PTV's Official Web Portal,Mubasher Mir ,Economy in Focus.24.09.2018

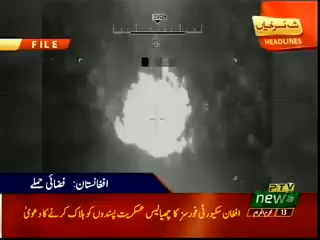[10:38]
افغان فوج نے فضائی حملوں میں عسکریت پسندوں کے ٹھکانوں کو نشانہ بنایا.